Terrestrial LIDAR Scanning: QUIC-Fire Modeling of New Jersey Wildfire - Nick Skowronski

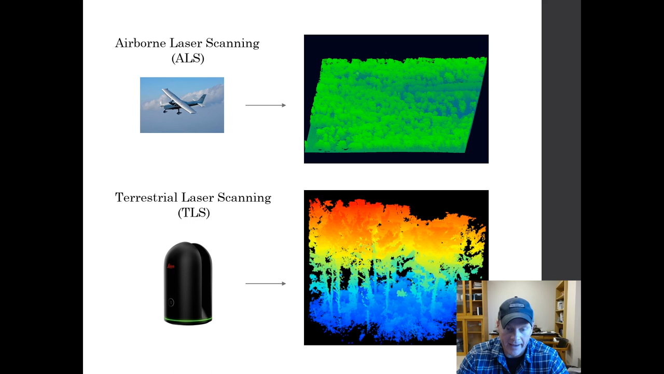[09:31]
forest technician send them out to a stand set a tripod up push that button and come back with a basic three-dimensional representation of the structure of the canopy and so that's what you can see there on the right hand side that's what that data looks like so again this is just the example of what the blk looks like set up and what the the scan looks like so we've we've kind of come up with a bit of a methodology that's still sort of being refined but it is published at this point and we've taken this approach of only using one scan of basically making this a point based sort of statistical sample of of these three-dimensional properties
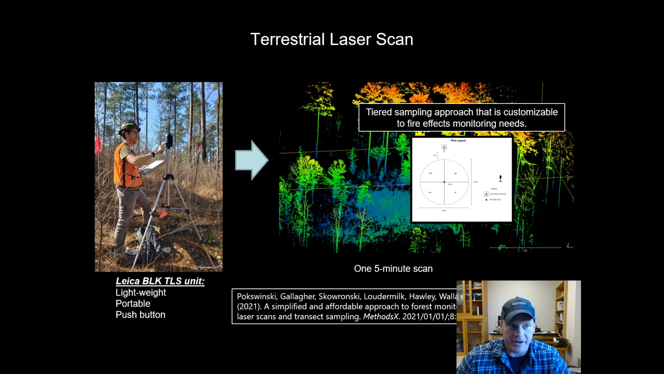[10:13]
rather than trying to create an actual model of the forest stand like a physical model where we would take like many stands or many scans excuse me in the same area this this allows us to grab samples from many more locations and to save time and processing rather than trying to link and merge these scans together